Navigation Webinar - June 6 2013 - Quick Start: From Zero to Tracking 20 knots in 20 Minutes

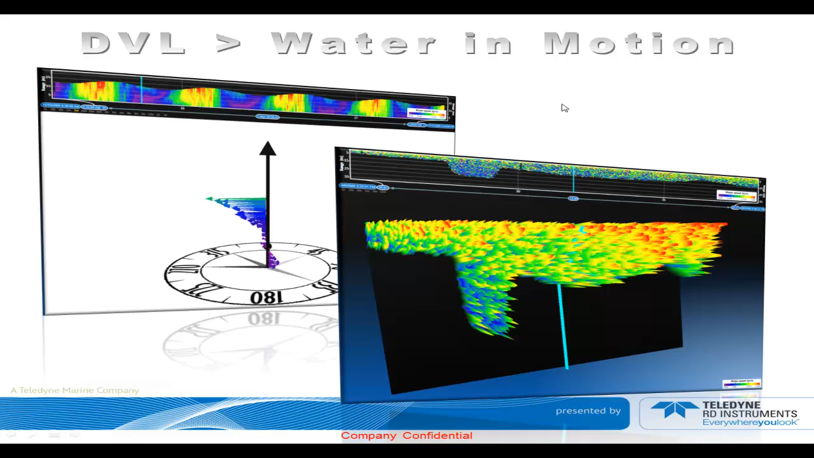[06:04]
So that's the representation of the Ekman current in our new software called Velocity. And that's the three-dimensional representation of the current's magnitude.